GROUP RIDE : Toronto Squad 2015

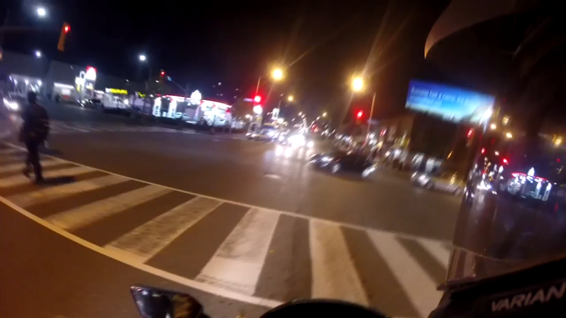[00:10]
What's going on guys A-Nation here coming back at you another crap-tacular night in the city yeah fucking construction going traffic going people are crazy all this traffic going southbound holy crap I
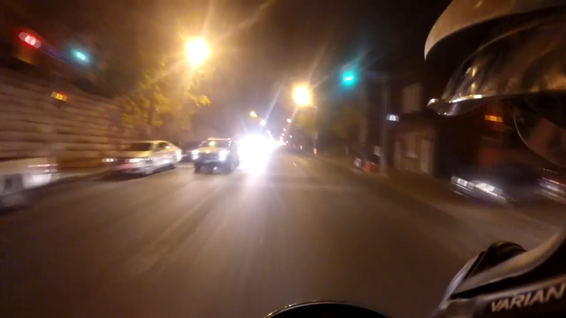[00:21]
pity all of you people we're going to cut over here
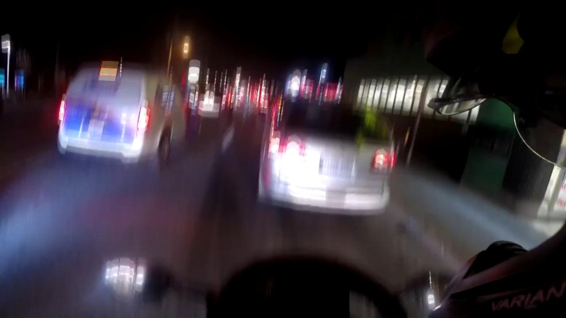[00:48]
oh that was embarrassing stalled it I
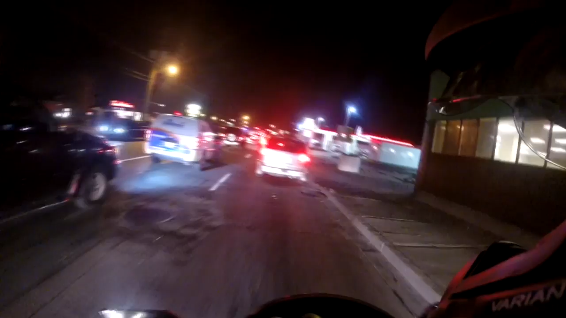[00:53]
stalled it sometimes you just got to stall your bike oh noise gotta be careful lots of crap on the ground